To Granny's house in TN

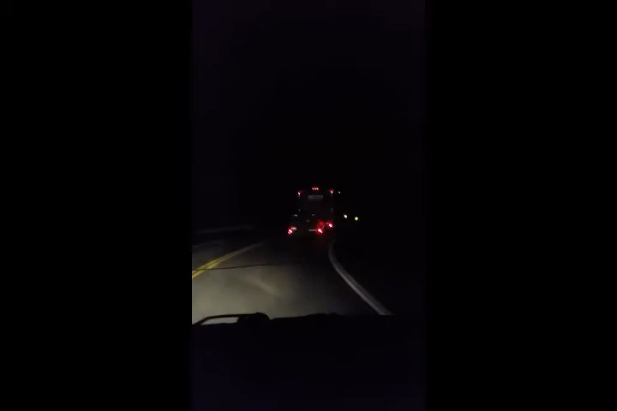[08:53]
About the whole time. Coming back down, too. Make me nervous. Oh, and by the way, headlight went out on the U-Haul, so they're driving with one headlight, and we kind of just, I don't know what to do about it right now. There's not even a Walmart or anything nearby, but we'll figure it out tomorrow morning during the day.